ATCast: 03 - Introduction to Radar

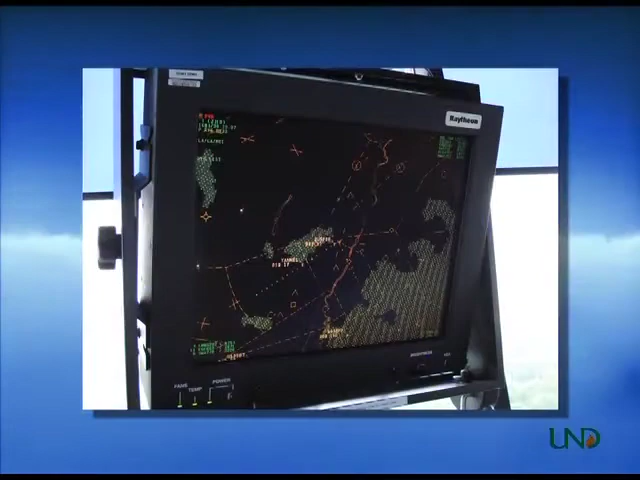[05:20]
Some towers use the same type of radar display as the TRACON, others use a type of scope called a BRIGHT or a digital version of the same scope called a D-BRIGHT.
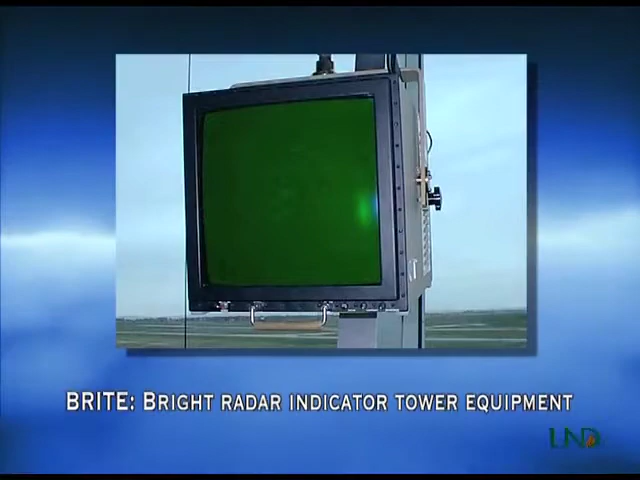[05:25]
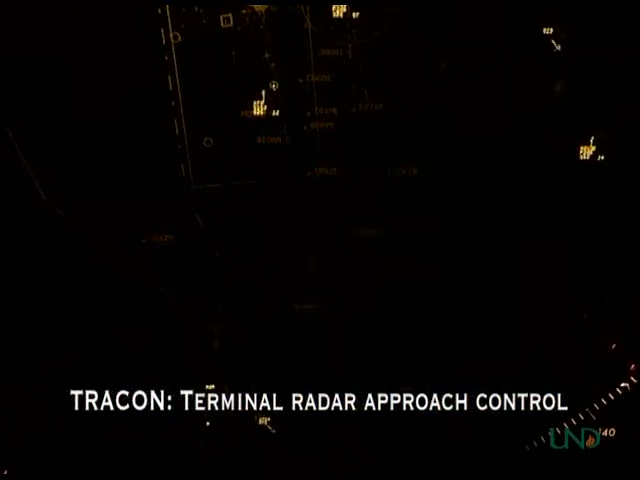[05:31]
The TRACON uses Airport Surveillance Radar to provide services and control instructions to aircraft in the arrival or departure phases of flight. TRACONs typically control the airspace within a 35 to 40 nautical mile radius of an airport.
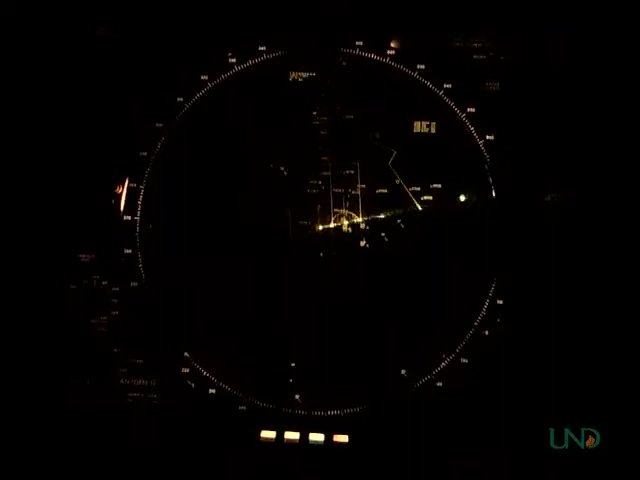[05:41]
They vector arriving aircraft to the airport and issue approach clearances.
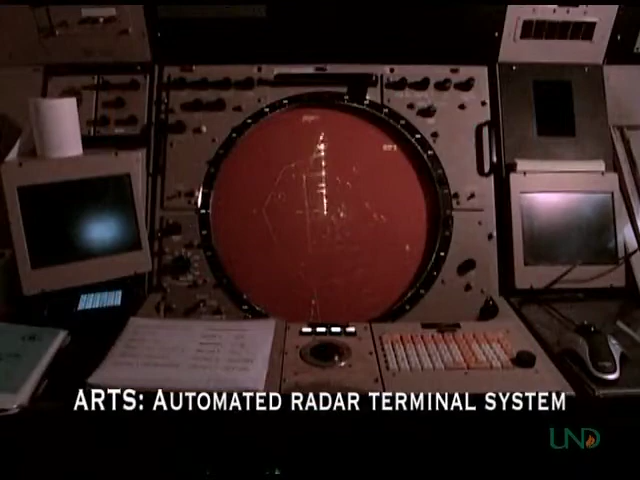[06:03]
ARTS, or Automated Radar Terminal System, continues to be used in many TRACONs.
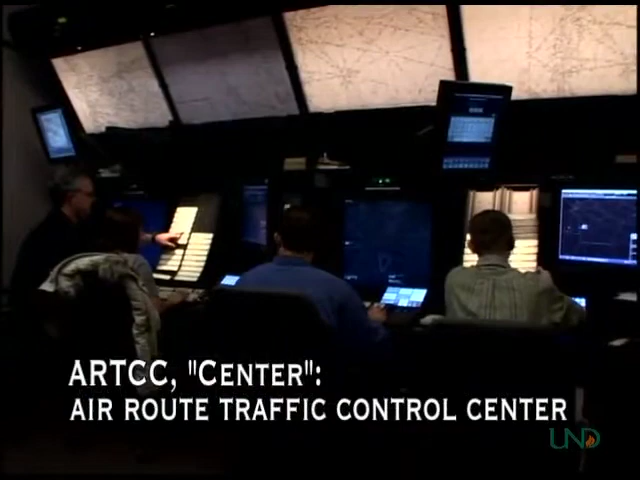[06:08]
Air Route Traffic Control Centers, or CENTERS, use computer systems that track radar information from a number of different radar sites
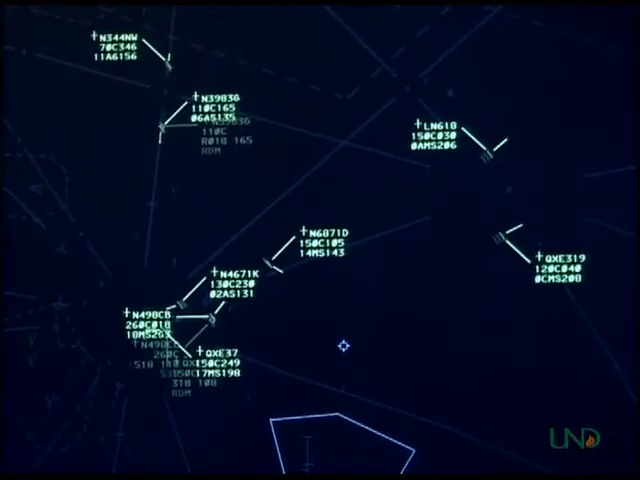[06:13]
and combine
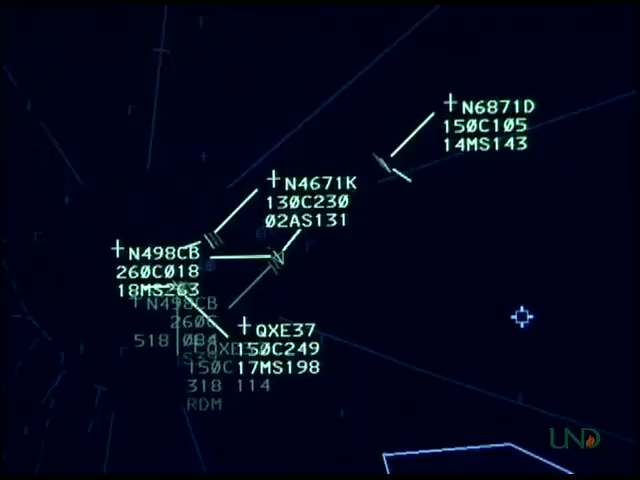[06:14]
that information onto a mosaic image that is displayed for the controller.
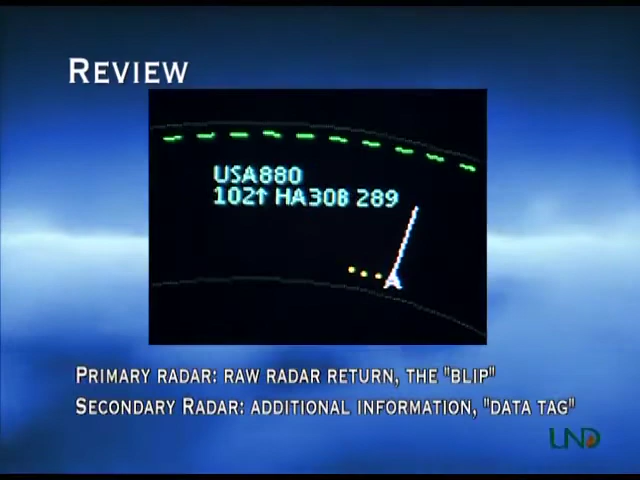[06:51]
Air Traffic Control radar systems provide secondary information,
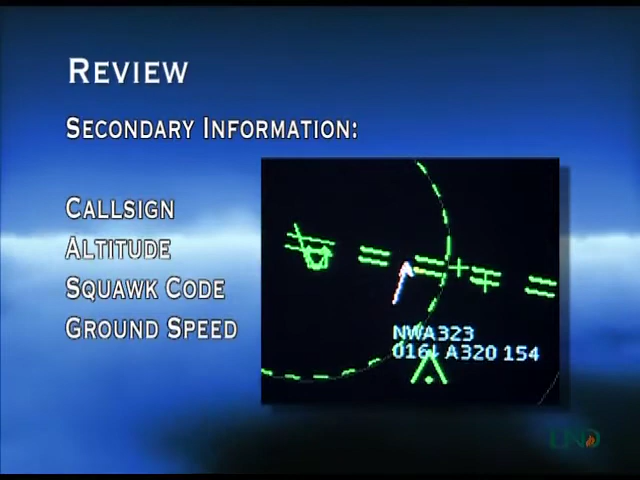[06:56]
such as aircraft call signs and altitudes, squad codes, and ground speeds.
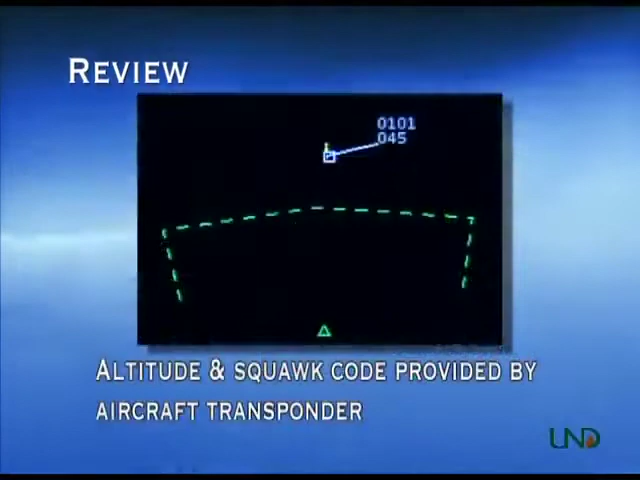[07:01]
Altitude and squad code information is supplied by an aircraft's transponder, which sends the information back to the receiver at the radar site. Radar has two basic uses in air traffic control.